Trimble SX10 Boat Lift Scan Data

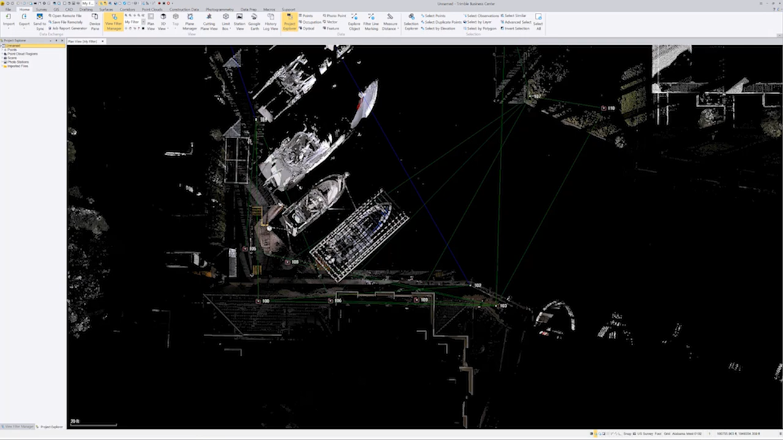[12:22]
This is the, the, the boat lift that they believe was built in the wrong place.
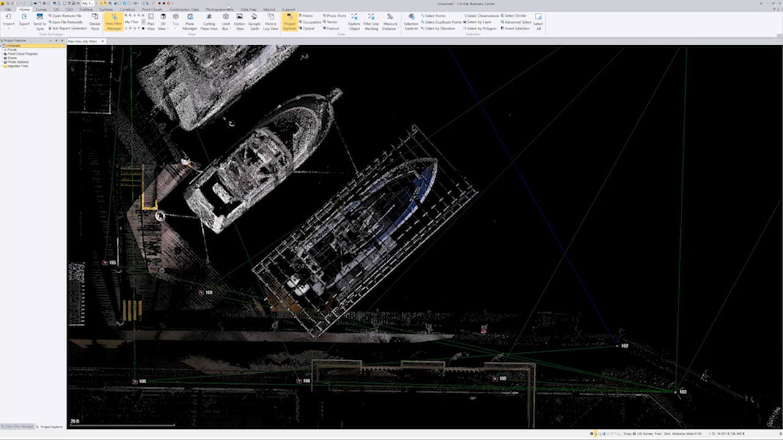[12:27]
So let's go into a 3D view real quick and I'll show you what's going on.
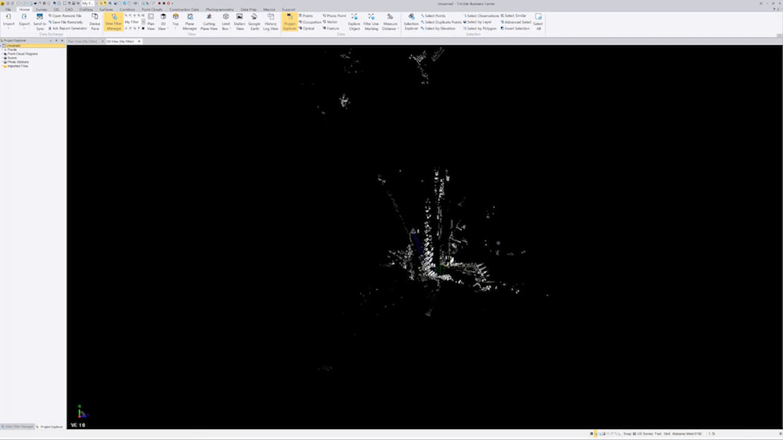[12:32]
So, you super surveyors out there, sure you can figure out how all this works, right?
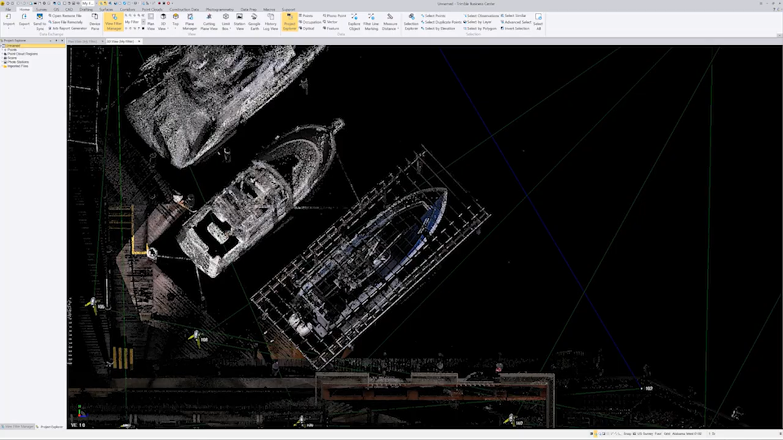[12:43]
So we've got, if we look, supposedly, let me spin this thing around.
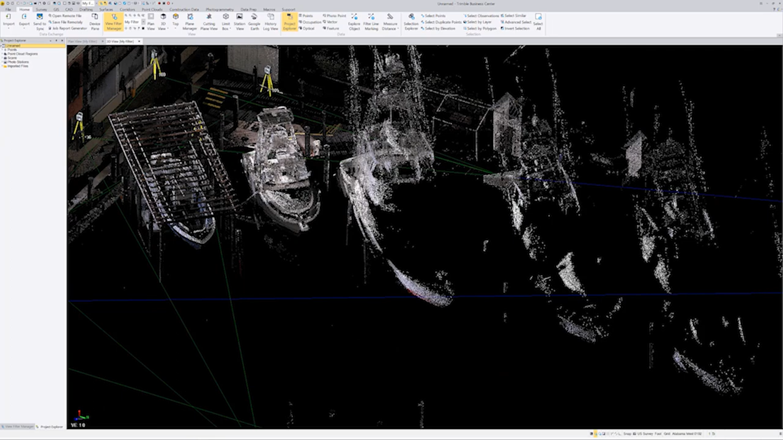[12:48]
Supposedly one of these posts, I don't remember which one it was, is the original post. And then, um, let's look at this in, I like to use, I'm not big, big on color.
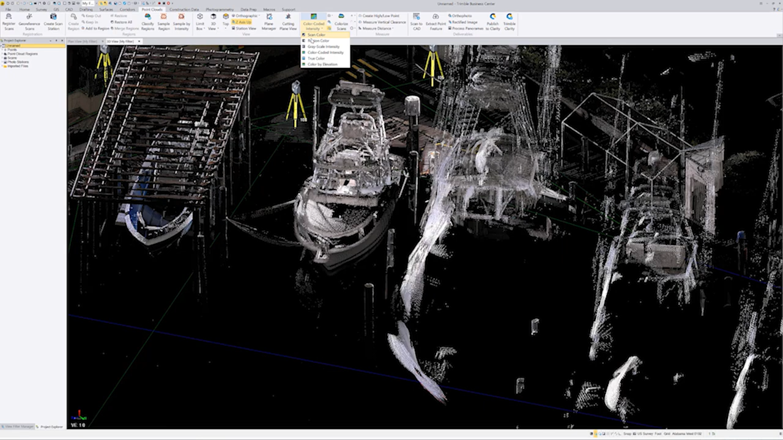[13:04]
Um, I like color-coded intensity so I can really see it.
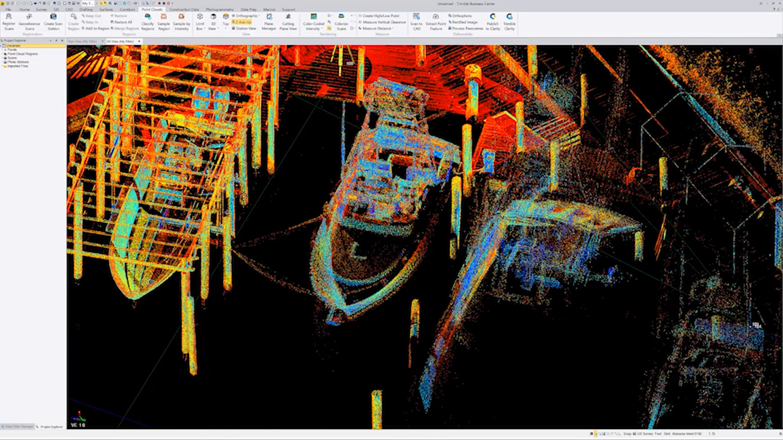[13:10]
So as you can see, here's these posts right here. These posts are supposed to be the boundary line for, um,
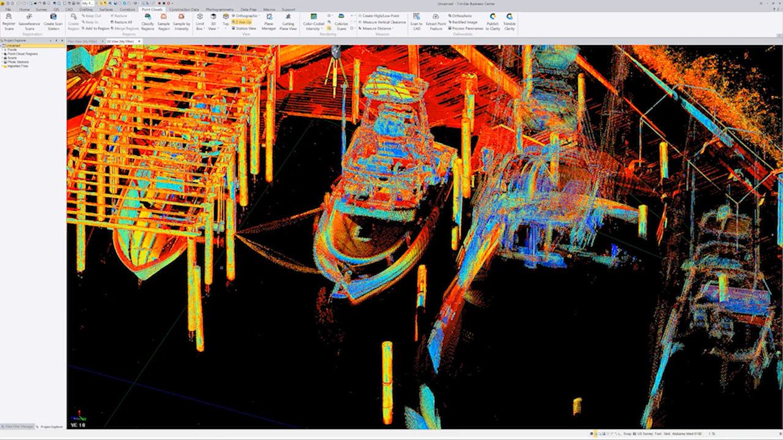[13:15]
for this thing.
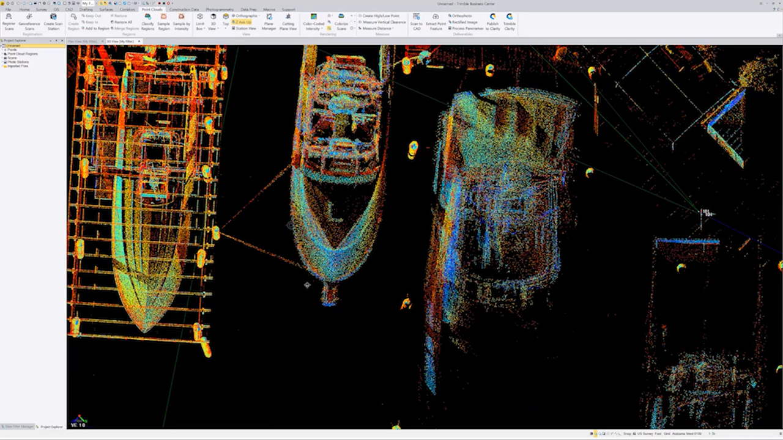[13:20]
Now, supposedly one of these posts, and I really don't remember which one he told me, one of these posts is the original and the other two were replaced during construction. So, I can't, it might have been this post was the original post.
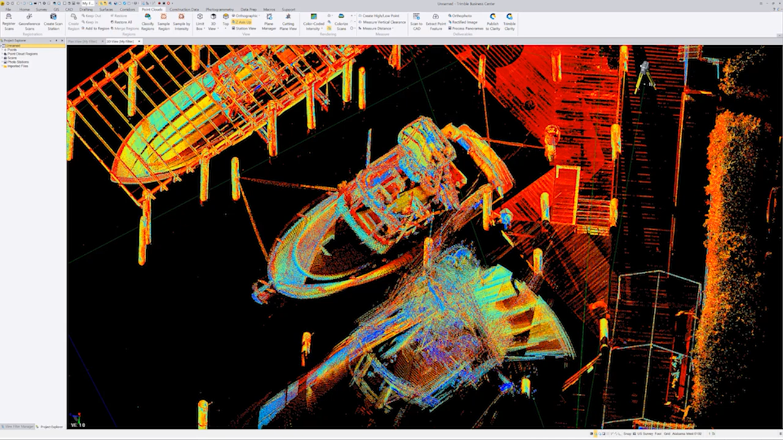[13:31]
I'm not sure. But anyways, there was some talk about coming off of
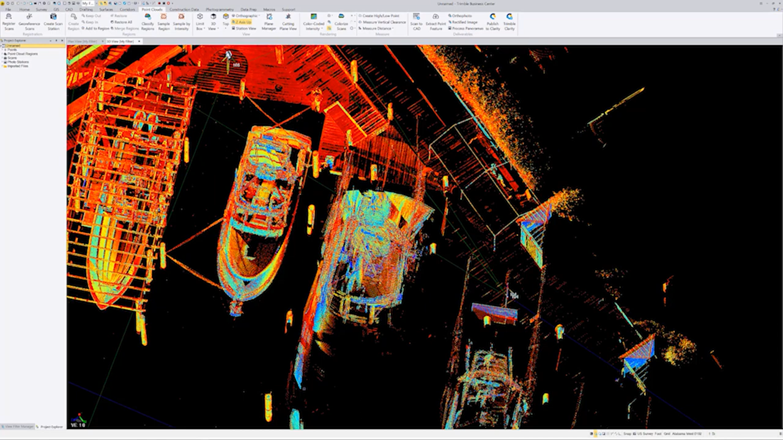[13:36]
these posts here to try to figure out where the exact boundary was over here.
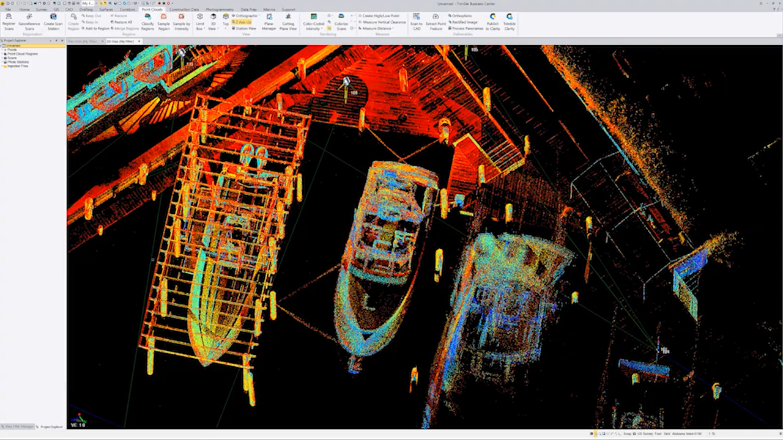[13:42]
It's kind of, kind of crazy. I'm glad I'm not the surveyor that's having to figure this out because I'm sure it's a pain in the butt.
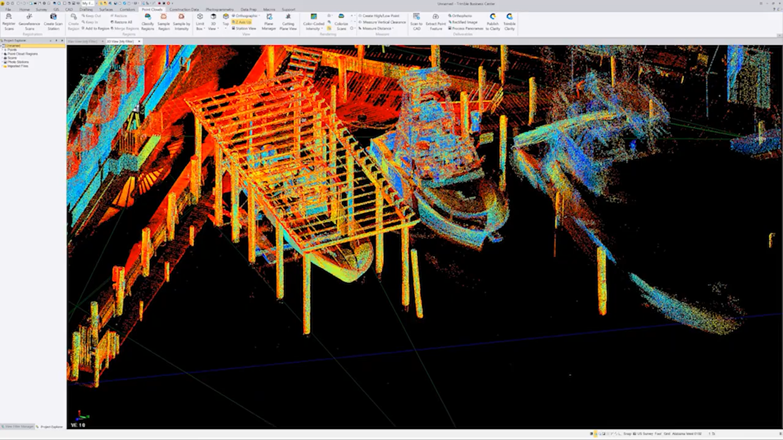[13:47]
But as you can see, there's the lift, there's the post. So, supposedly he had 16 foot to build in. And, um, I'm thinking this thing is like 18 foot wide, something like that. Um, so, if I go from, let's say right in there somewhere. Let's spin that around a little bit so I don't grab another piece of cloud.
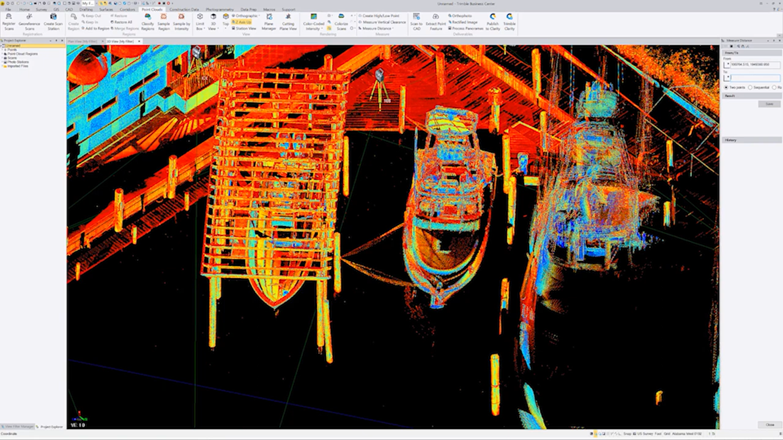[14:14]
Uh, somewhere in there. Yeah. 17.4 feet across there.
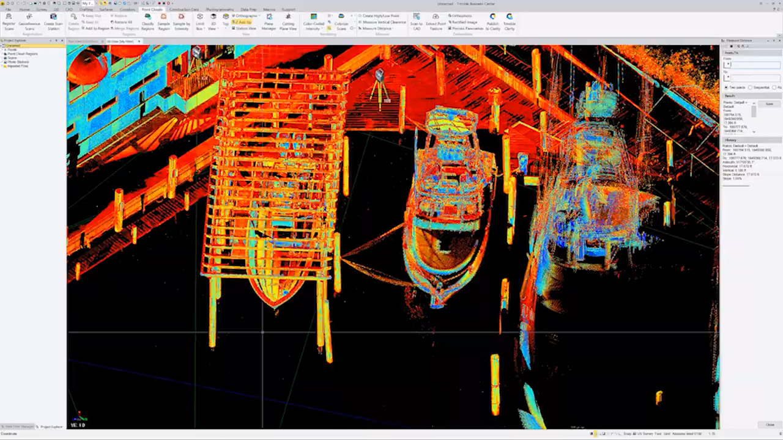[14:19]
The 16 foot is the whole thing, not just at the bottom, right? So, he's hanging over on each side. So, um,
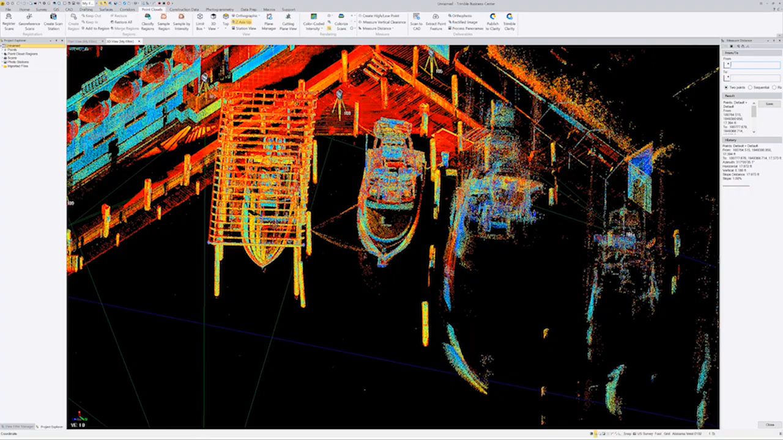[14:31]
real quick I'll show you what, um, what we can do with this.
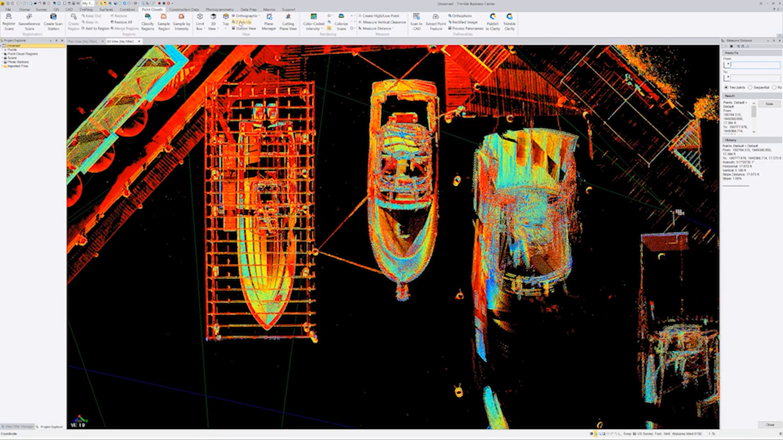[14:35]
If I go to point cloud, I go to top down view.
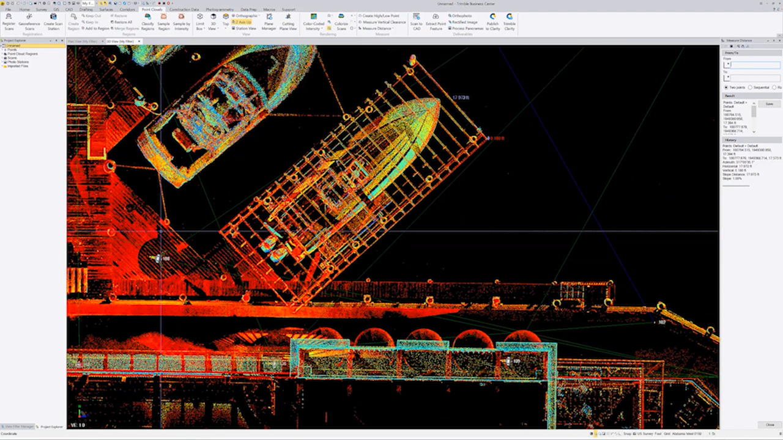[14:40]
So, uh, just to kind of give you an idea, you can go in here to RTK vector, turn off the RTK vector. I can go into total station, turn the total station off. I can go, you saw the little SX10 things here. Uh, that's under photo station. So, I can turn that off. And then, um, if I want to, I can uncheck this disconnected points and my points will go away. So, the other thing we need to do is we need to do polygonal framing. I don't want to do a rectangle framing.
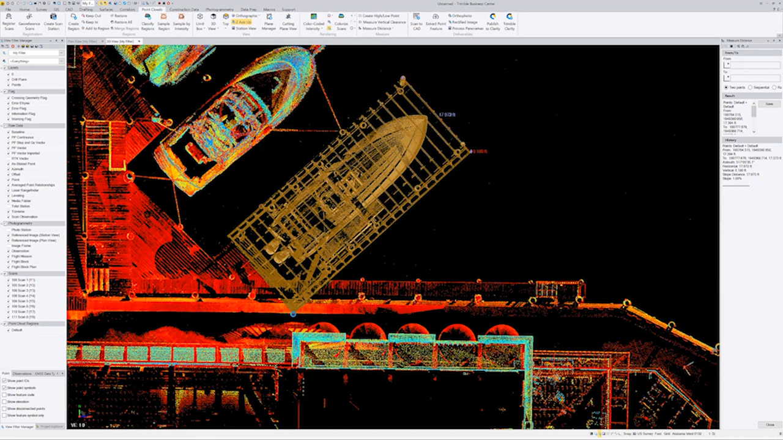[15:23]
So, if I go into down here at the bottom and I go to polygonal framing and I select this, this, down to here. Double click right there at the end. You can see it's selected just that area. Um, I actually have a video on regions. You might want to check that out. I'll try to put a link up the top. Um, so, uh, I can say create region. I can say, um, boat lift. Okay. So, if you look over here at the left under my filter manager.
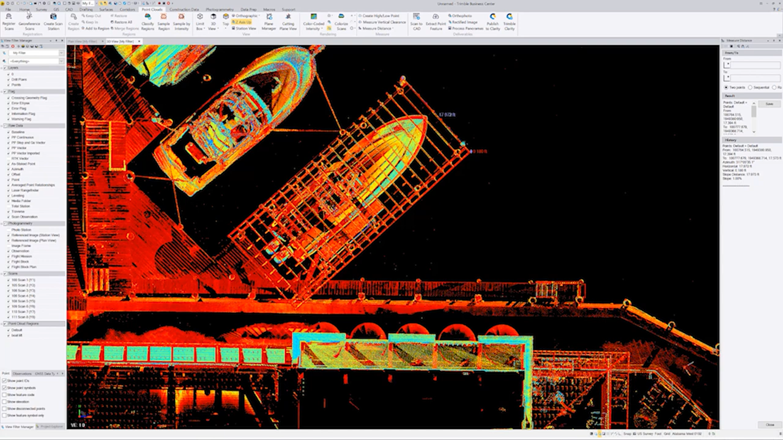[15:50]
And if you were wondering where the filter manager's at, it's right here under the home tab in this version. Um, so, if I turn default off, leave just boat lift on. You can see I've got all that right there.
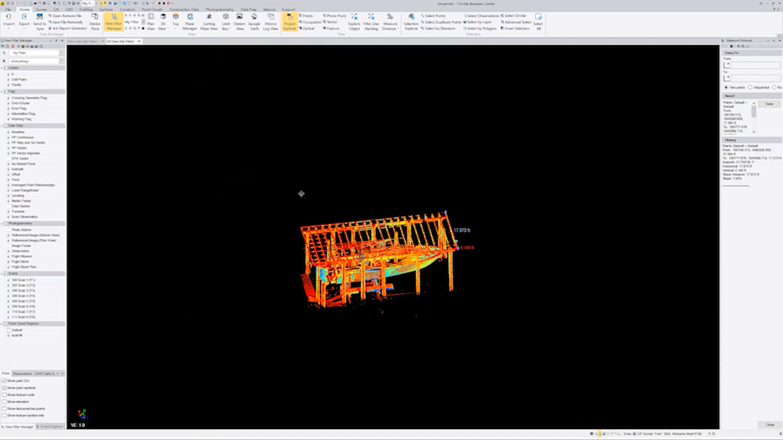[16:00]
So, let's look here.
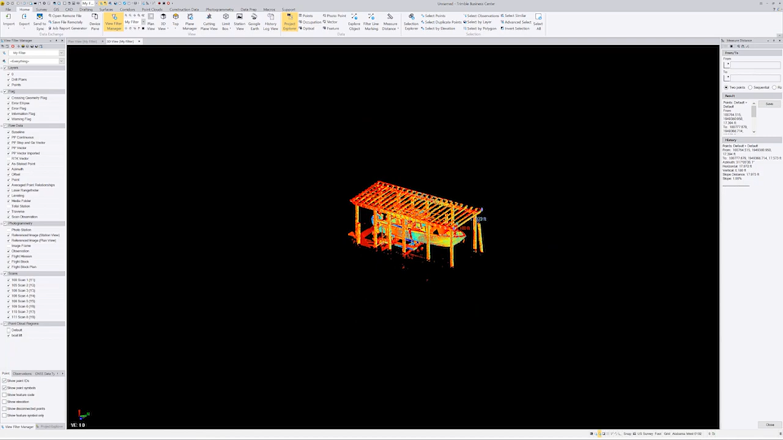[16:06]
I can click on in the cloud and use the middle wheel, middle mouse button.
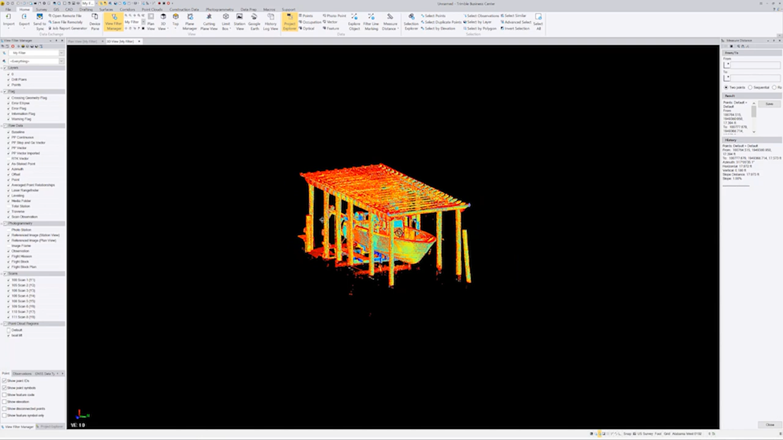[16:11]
It'll turn around that way. Kind of cleans it up a little bit. So, if we wanted to, there again, we could go in. I could get rid of all this trash in here. Double click. I can go up to, um, under point clouds. And I can go add to region. And I can say add that to default, which is turned off.
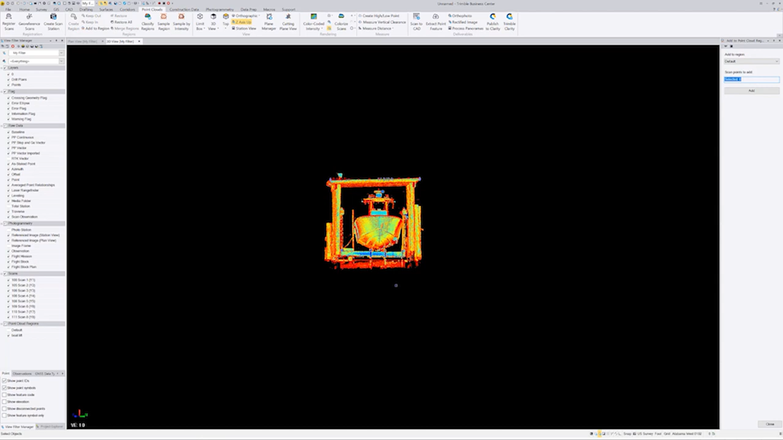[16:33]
So, it's going to make it disappear. So, that made that disappear right there. So, I thought this was a cool data set for you guys to, um, take a look at.
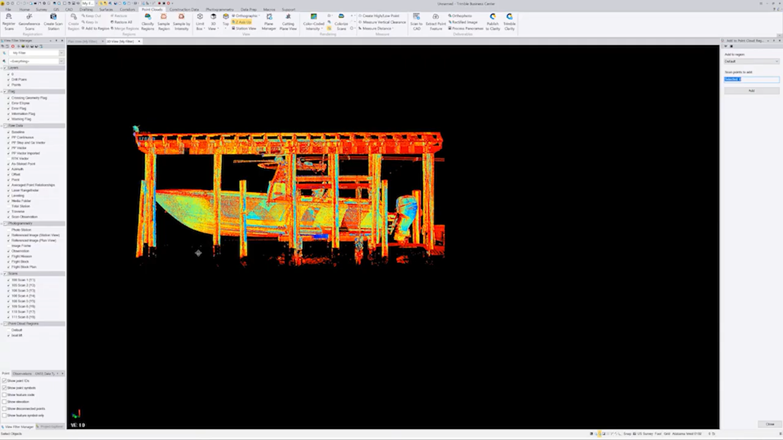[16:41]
Um, you know, I can go in here and clean all this up.
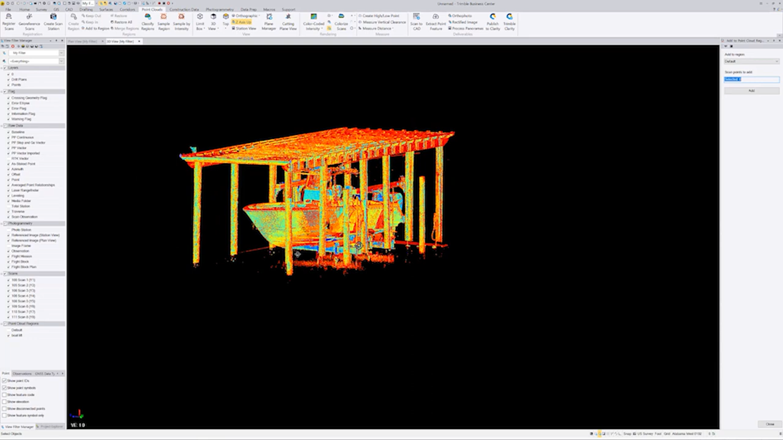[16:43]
Uh, I can use a cutting plane. I don't want to get too crazy with this showing you guys.
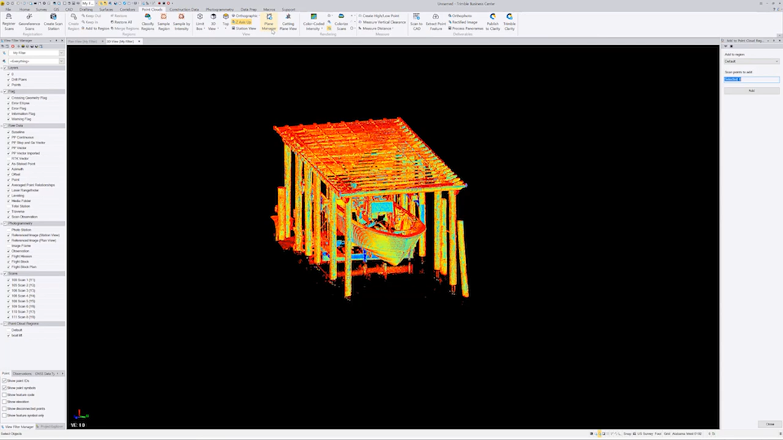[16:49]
But, let me go into plane manager and show you real quick. If I was to draw this. So, I wanted to draw where the pilings and stuff were at. I'd go new. I'd give it a name, whatever.
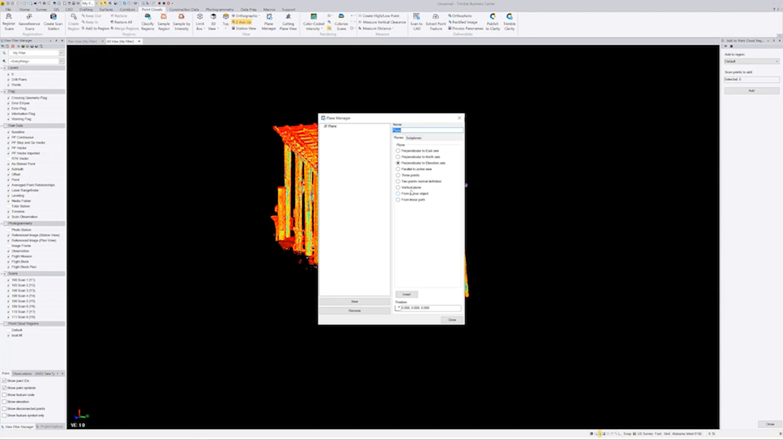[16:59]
Perpendicular to elevation axis. I'm going to select this. I'm going to move this out of the way. And I'm going to go down here. Like, this is like the platform.